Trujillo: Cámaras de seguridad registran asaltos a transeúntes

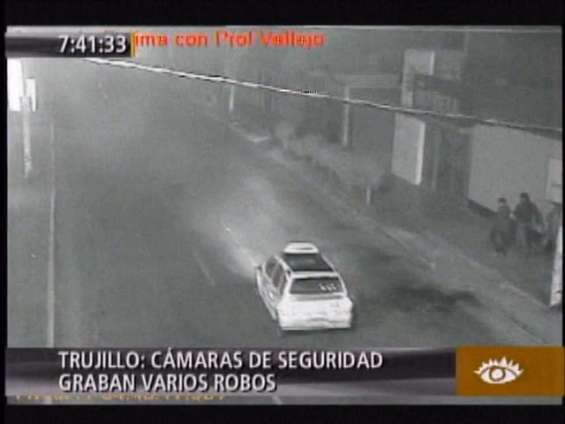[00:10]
los delincuentes van tras su víctima, en pocos segundos le roban las cosas de valor,
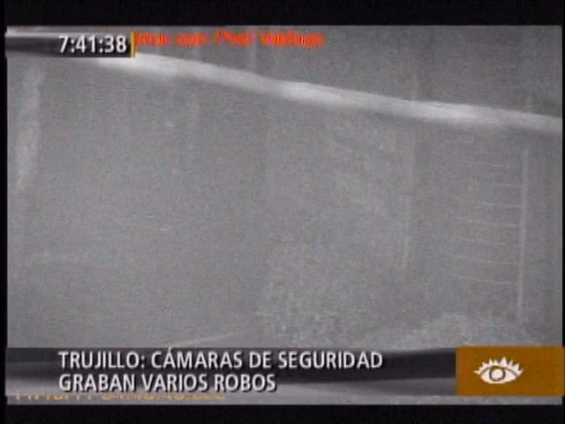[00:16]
para después abordar el mismo taxi y fugar.
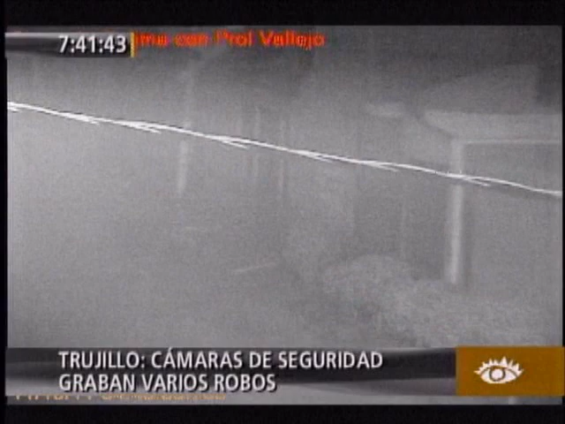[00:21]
El asalto se registró en la esquina de la prolongación Vallejo, con la avenida Fátima, del distrito de Víctor Larco. Los estudiantes también son víctimas del robo al paso, como esta pareja que es atacada por dos sujetos que caminan detrás de ellos.
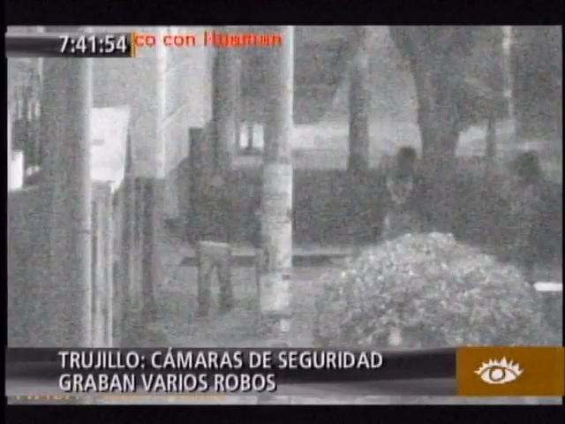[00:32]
Cuando intentan defenderse, aparecen otros delincuentes. Las imágenes fueron captadas por las cámaras de seguridad, que instaló la municipalidad de Víctor Larco,
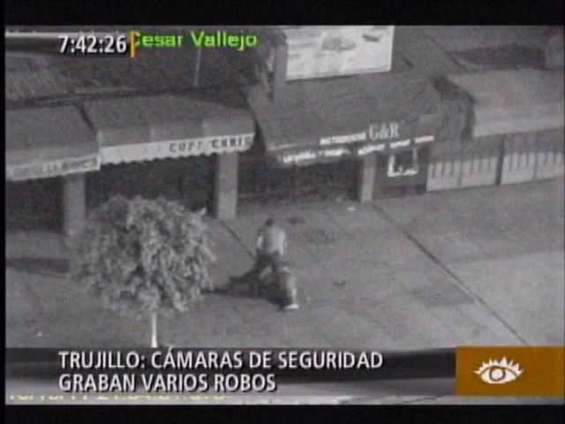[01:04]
como estos dos que quisieron agredir a un hombre, pero terminaron en el suelo.